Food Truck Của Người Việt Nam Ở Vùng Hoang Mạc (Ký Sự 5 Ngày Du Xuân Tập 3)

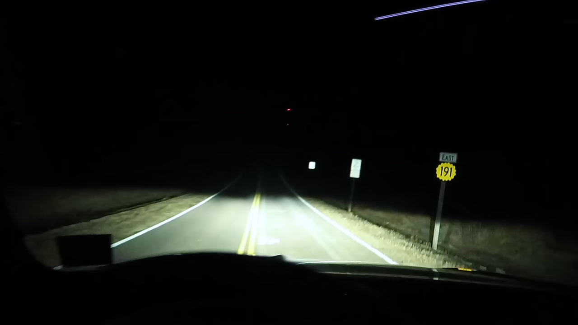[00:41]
Vì đâu đâu cũng là những cái cung đường tăm tối âm u, dễ dàng làm cho chúng ta có cái cảm giác ghê ghê.
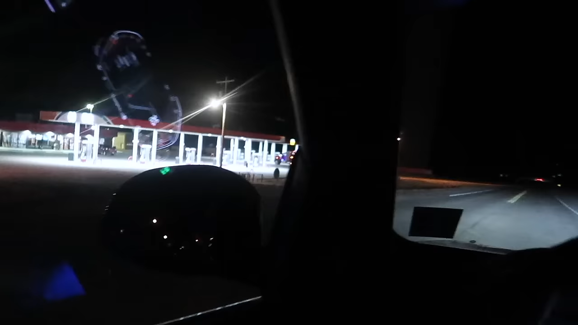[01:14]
Vâng, chúng tôi đã tới một cây xăng, gặp một bà lão dân địa phương chỉ đường lối cho.
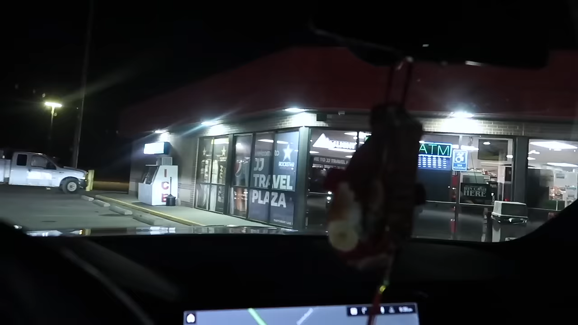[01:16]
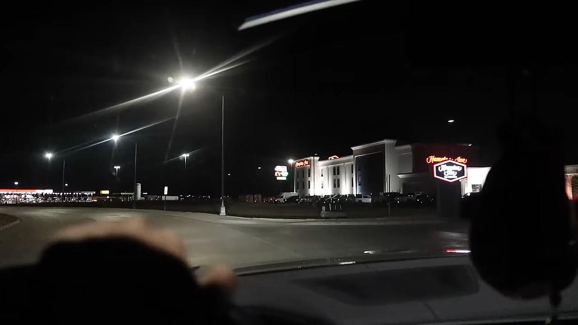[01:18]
Sau đó chúng tôi đã kiếm được một khách sạn nằm trong một cái thị trấn bé tí giữa lòng hoang mạc. Khi tới khách sạn thì cũng đã gần 11 giờ đêm.
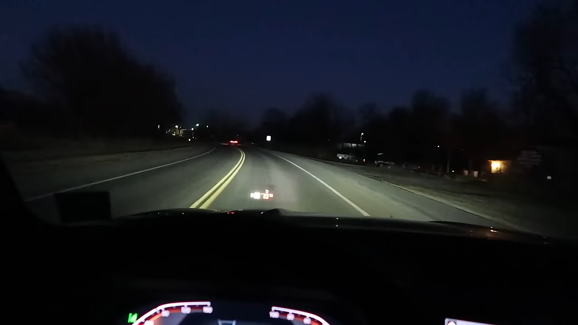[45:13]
Thảo ơi! Thảo ơi! không thấy gì hết em ơi. Đâu có cây xăng cây xiếc gì đâu em ơi. Nhìn từ xa thì đèn điện rất là bê thế. Tới đây thì trăm tứ bê im lặng. Này cây xăng này, em vô đi không? No, nàng chê cây xăng này. Cây xăng này vô là bị, thưa các bạn, 7 khúc. Nếu mà 6 khúc là thằng xăng cái hàng lọt đó nó lười đó. Thì bình thường là phải 7 khúc.
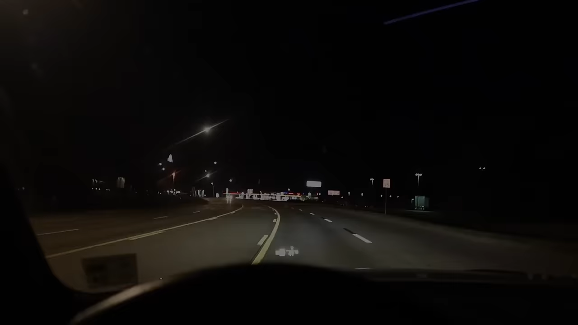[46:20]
Anh hứa với em anh sẽ tìm cho em một cái xăng hội tủ đầy đủ yếu tố. Đây này, cái xăng lớn này. Ôi cái xăng nó vĩ đại, nó vĩ vĩ đại, nó vĩ vĩ đại, xăng nó vĩ đại.
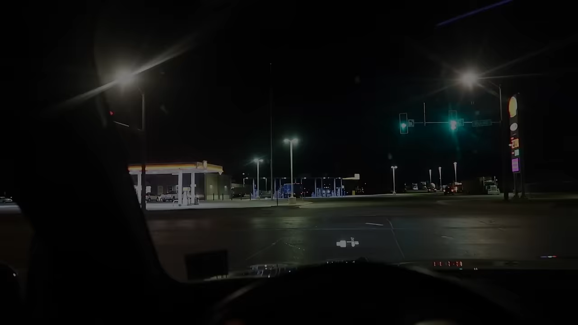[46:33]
Ê, is that Waffle House? No, ở đây không có Waffle House đâu con. Cái xăng lớn, cái xăng Shell lớn này. Đố tất cả các đồng minh, tại sao con rùa lại đi qua đường?
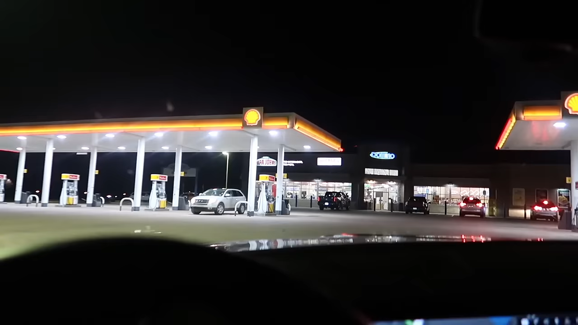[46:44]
Chắc các đồng minh không biết đâu ha. Con rùa nó đi cây xăng Shell. Con rùa nó qua đường để nó tìm cái mu.
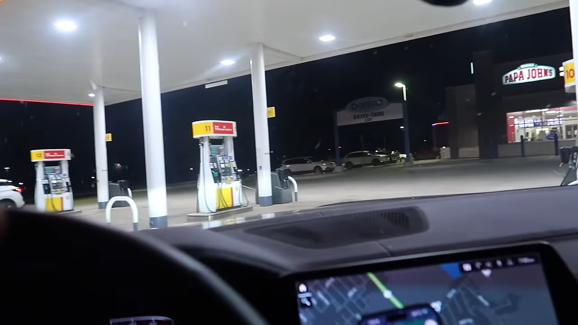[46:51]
Rồi cái này có lớn này, có cả Papa John. Rồi vô đi. Trời ơi bà con cô bác tứ xứ ùa về cái xăng này hết rồi.
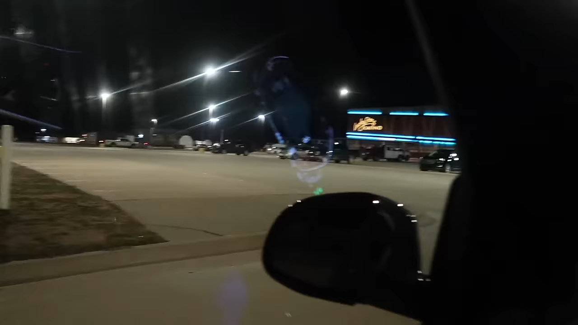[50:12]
vài chiếc xe, mà nhìn cũng ok, không có đồ sộ lắm.